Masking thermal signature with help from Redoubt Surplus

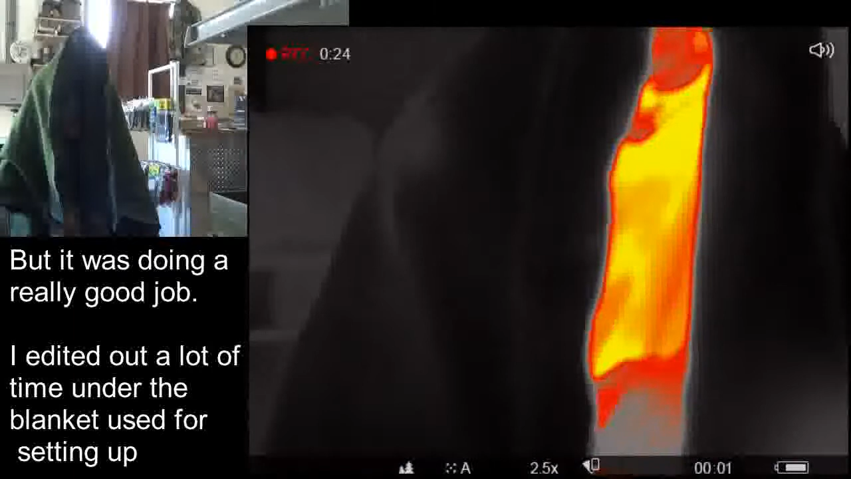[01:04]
His body is...yeah. All locked in there. The rest is all done. Yeah.
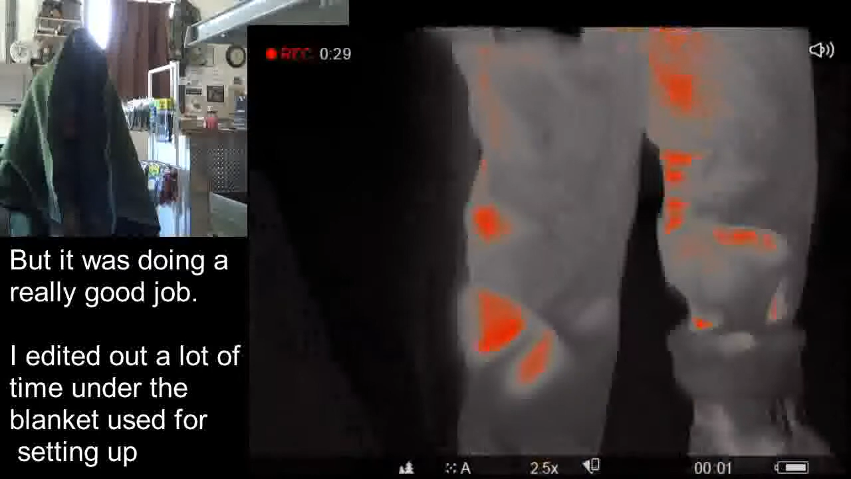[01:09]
So, that blanket is doing a pretty good job.
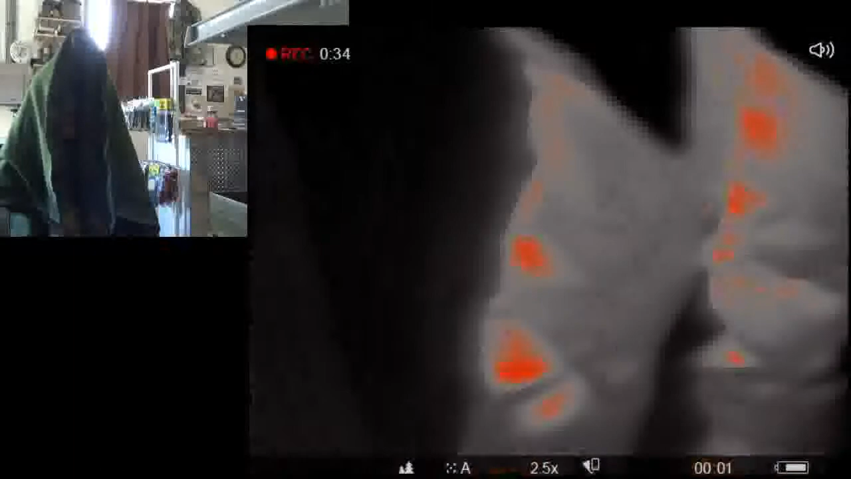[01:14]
Now, turn around. I just want to see if there's any heat bleeding through from where it's in contact with the back.
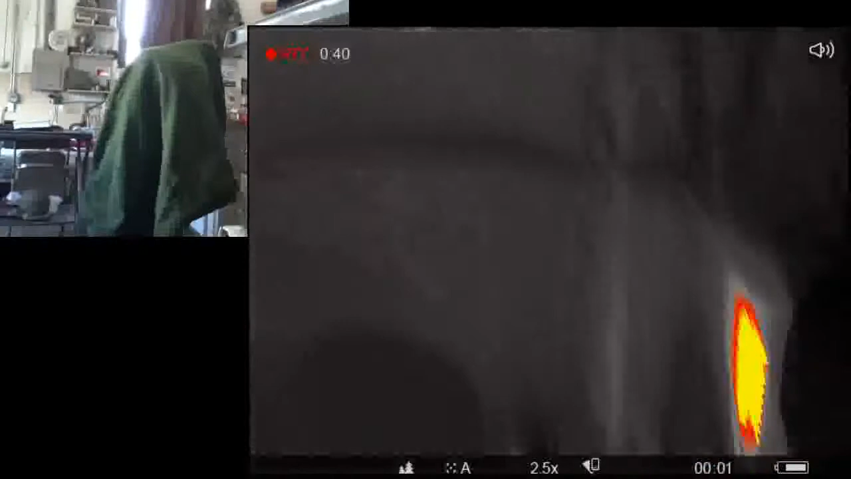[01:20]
Negative. Yeah, nothing. Oh, your pants.
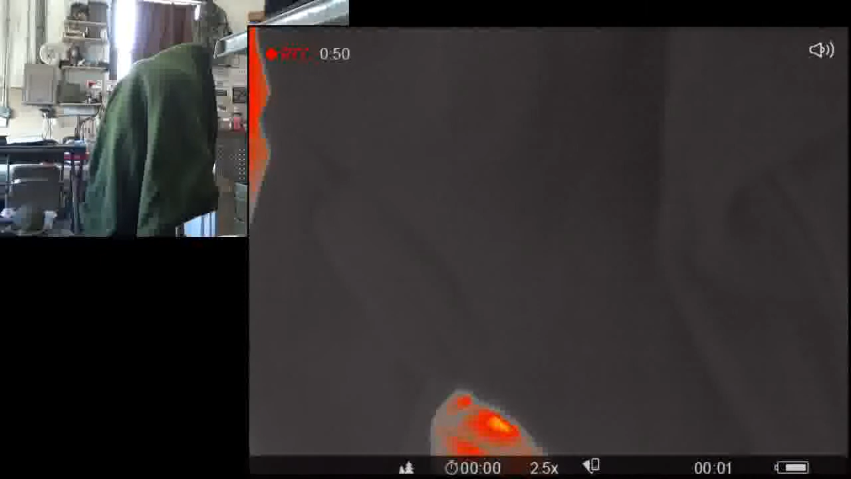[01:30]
Yeah, just the boots. Boots and pants. Uh-huh. Now, it looks like it's doing a really good job of blocking. Well, that's cool. You can see a tad bit of heat up from those white spots on the shoulder pointing out.
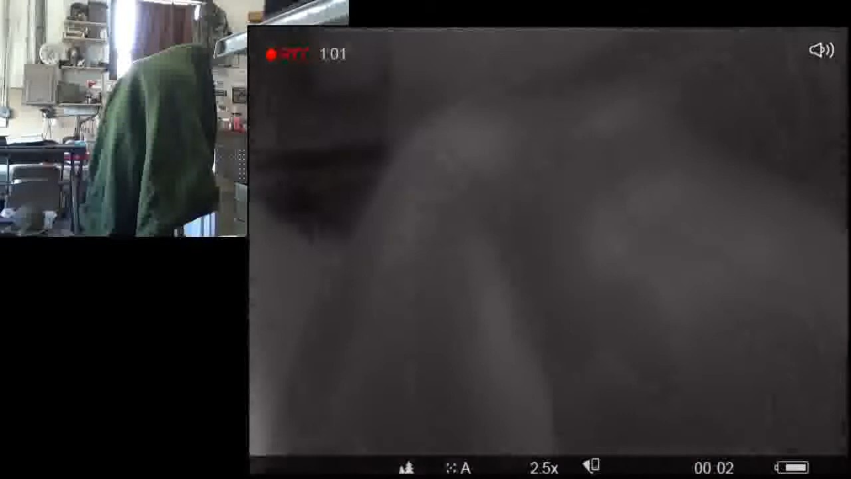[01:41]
But, uh, that's insignificant.
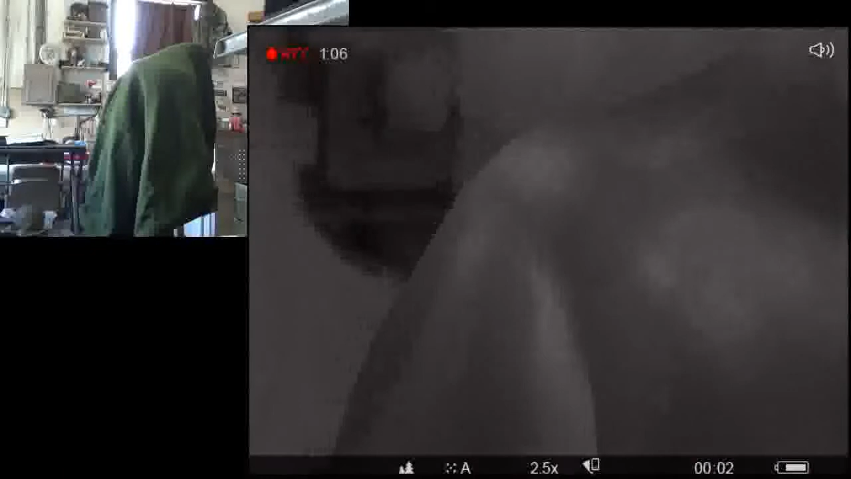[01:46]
All right, so I'm going to switch color palettes here.
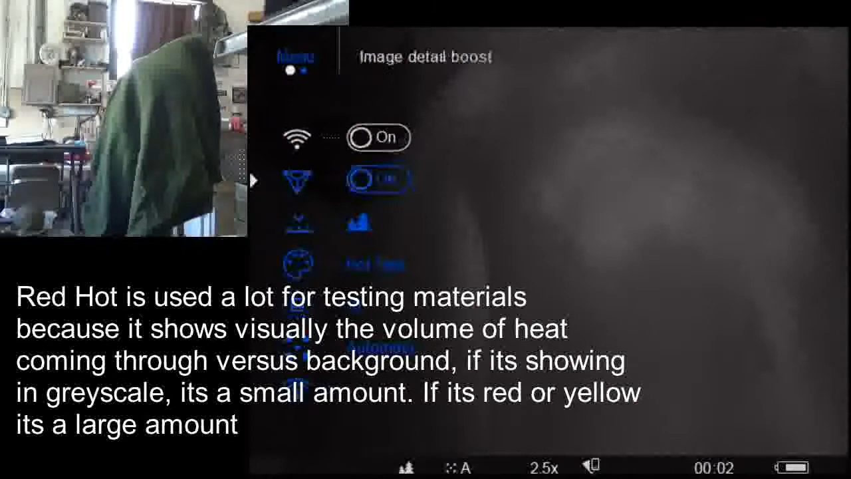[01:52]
The red hot is kind of what people think of for, uh, thermals. Black hot and white hot are the two that are most commonly used for, like,
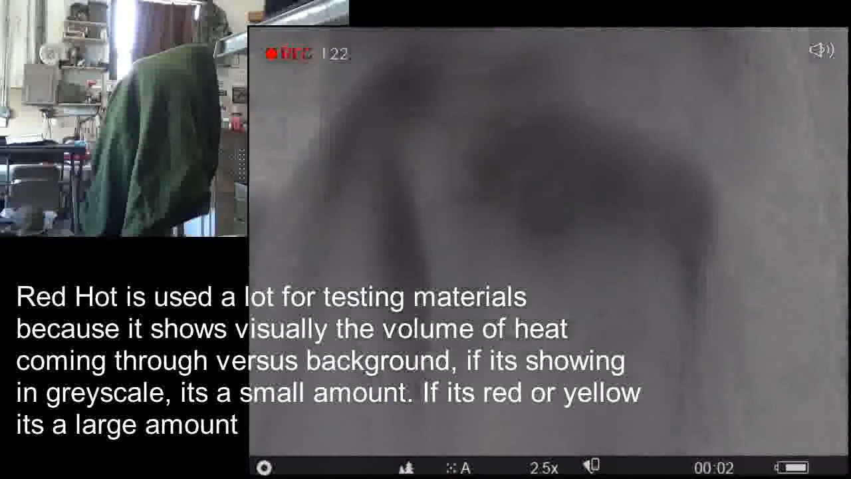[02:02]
um, aerial, um, police helicopters, drones, that kind of stuff.
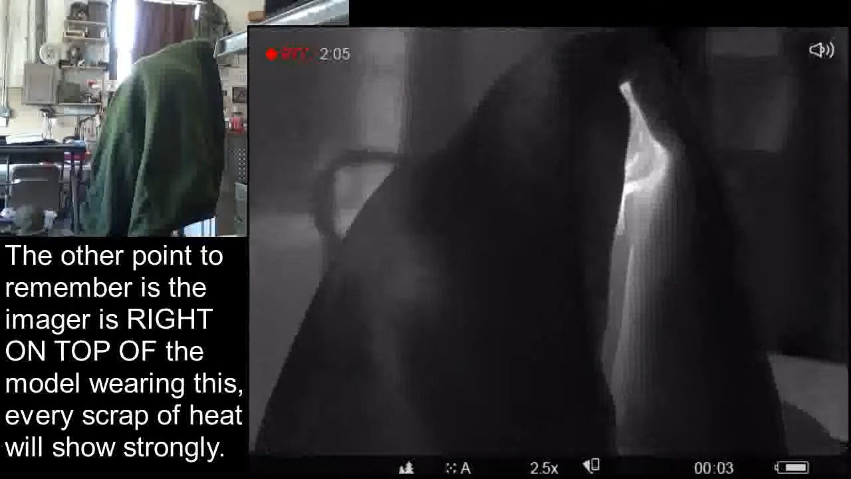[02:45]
Oh, okay. Even count as hairs. Yes.
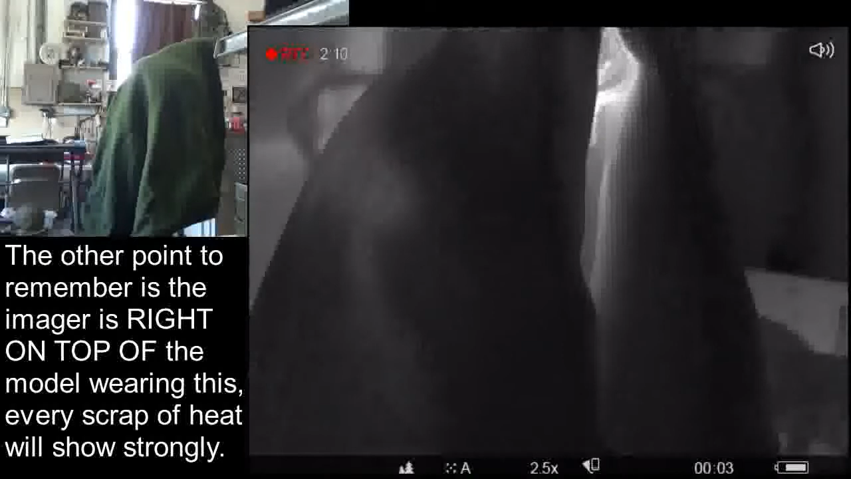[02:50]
Um, but, uh, now it looks like it's doing a really good job. Wow.
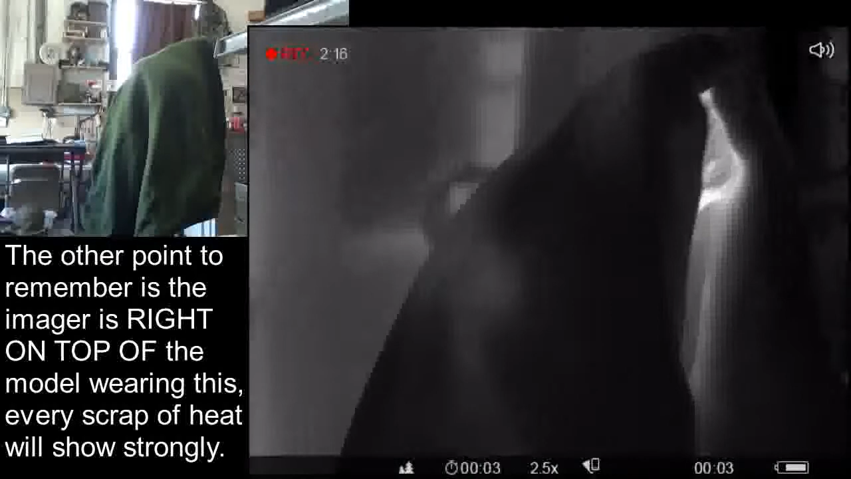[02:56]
Putting in that thermal signature. Cool. Uh, color me impressed.
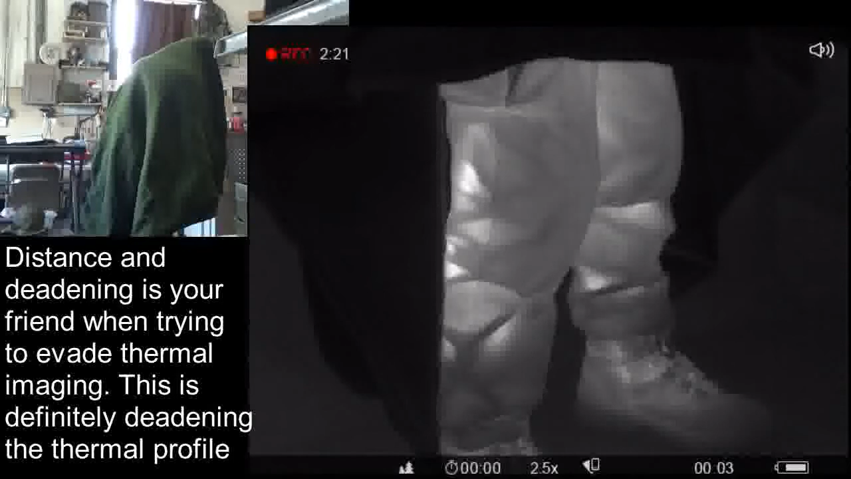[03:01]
Yeah. Very nice. All right, so.
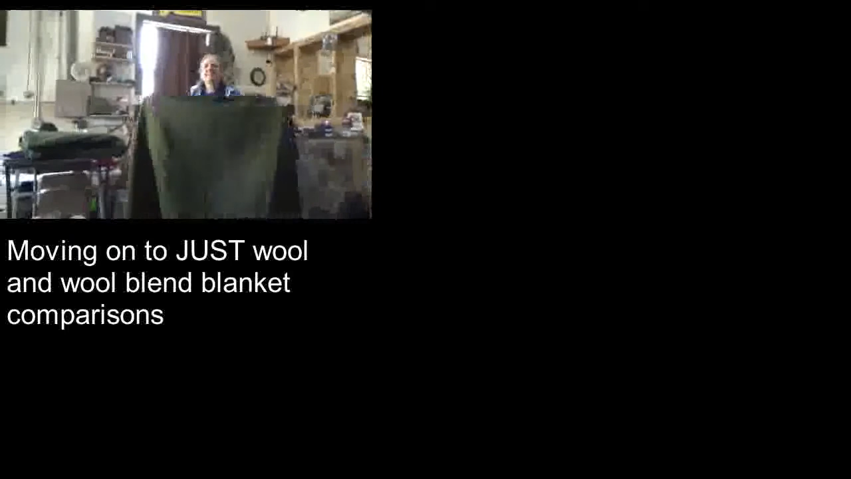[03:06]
All right. Now, is this just a straight wool blanket? Just a straight wool blanket. All right.
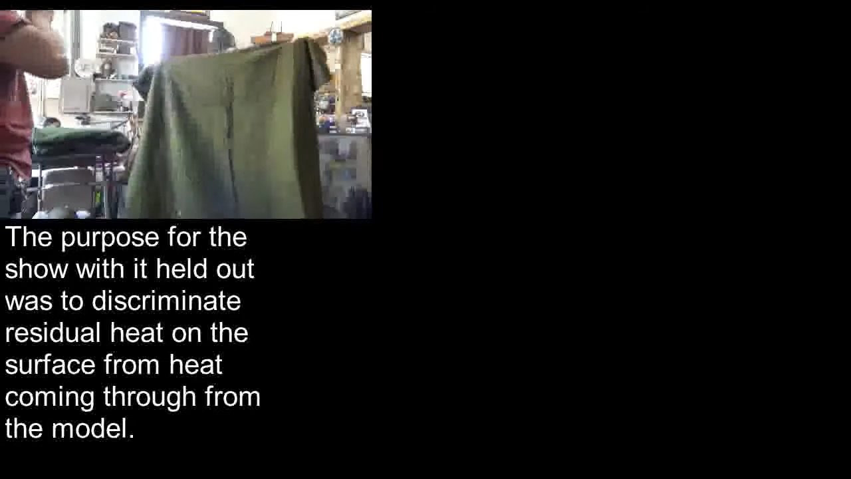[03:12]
So, we are on to just a straight wool blanket. Okay. All right. Yes, and then you can see. So, on just the straight wool blanket.
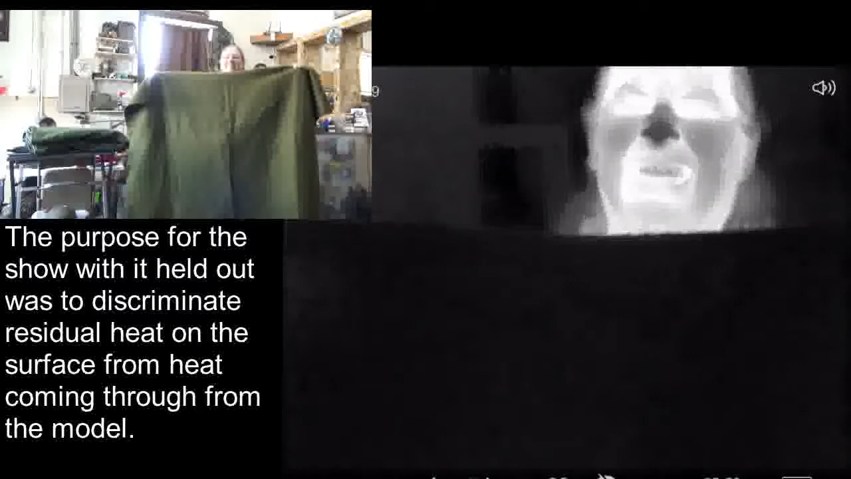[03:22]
All right. Looks like there's a little bit of heat showing on the side there.